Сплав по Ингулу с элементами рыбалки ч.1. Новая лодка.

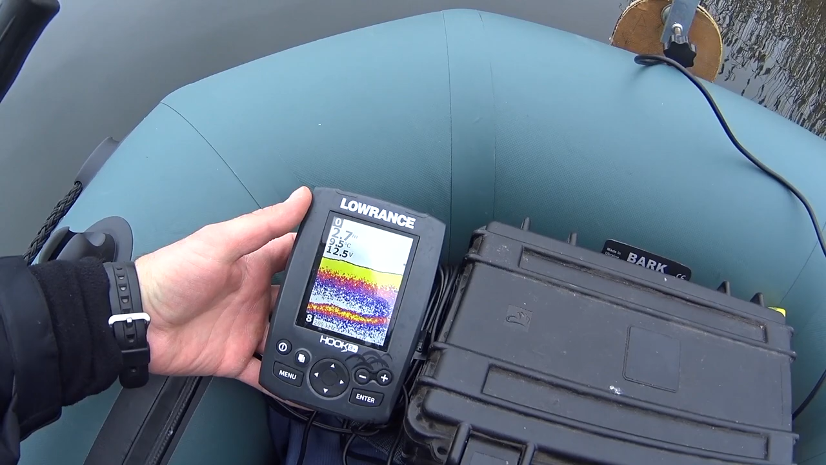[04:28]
Боже, как же классно все-таки иметь датчик на борту, который показывает тебе глубину, рельеф.
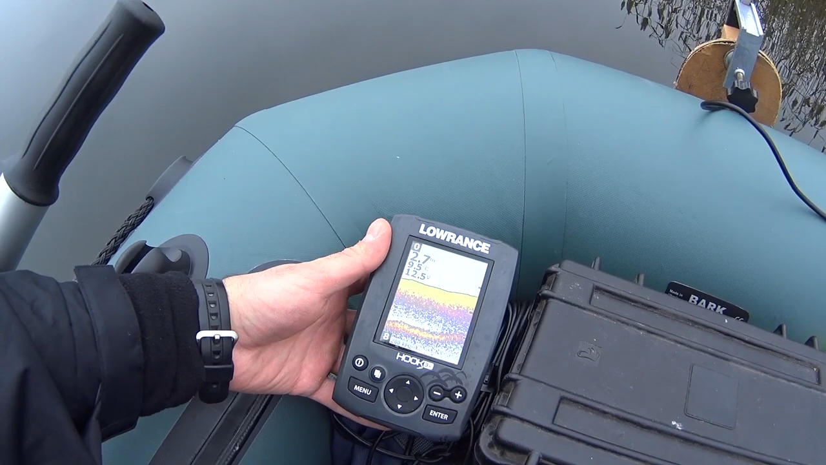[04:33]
Это Hook 3X Lawrence. Ну, как бы один из самых примитивных эхолотов на данный момент на рынке. Именно фирменный, хороший. Который позволяет увидеть глубину, температуру воды. Вот сейчас у нас 9,4. И рельеф. То есть он показывает, когда начинается глубина уменьшаться. Вот сейчас меня тянет к камышу.
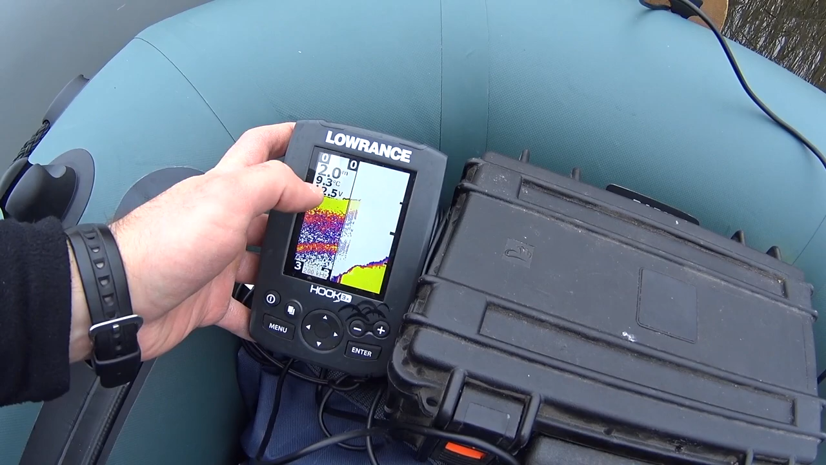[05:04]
Меняется картинка, потому что высота уже рельефа становится высокой. И вот я вижу, сейчас меня несет к берегу конкретно. Я вижу, как эта бровка выглядит.
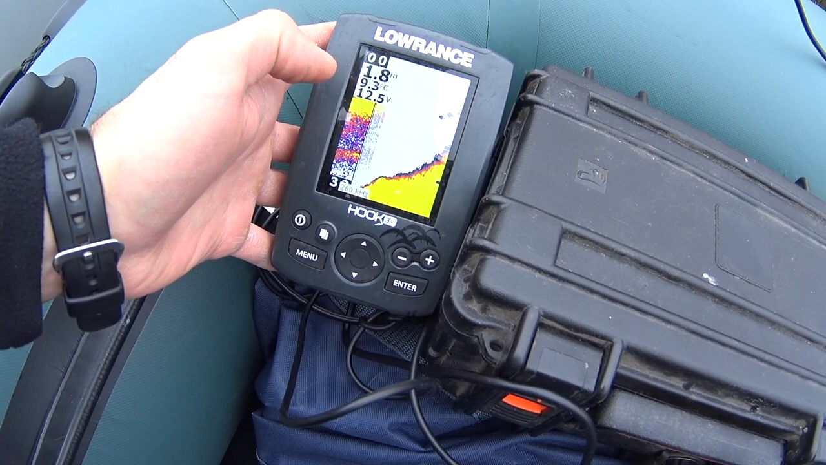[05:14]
On screen: water 9.3°C
Вот она, видите как? Здесь на этой бровке может стоять щука.
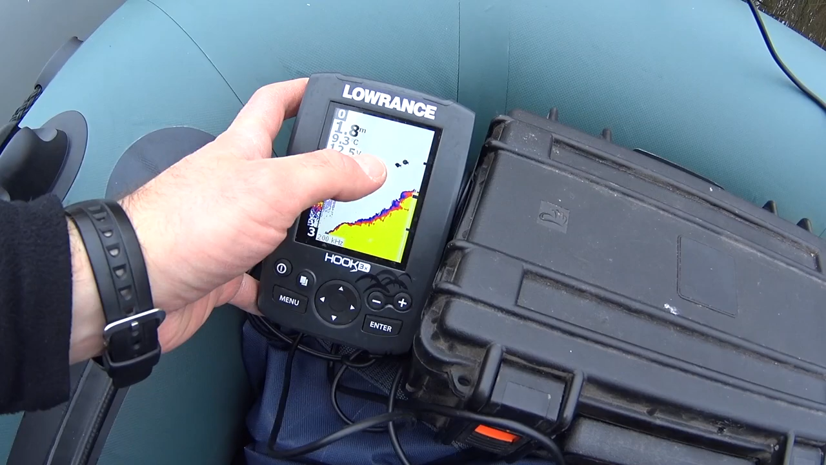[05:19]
Вот рыба стоит какая-то. Вот так я замонтировал это все. Смешно выглядит, конечно.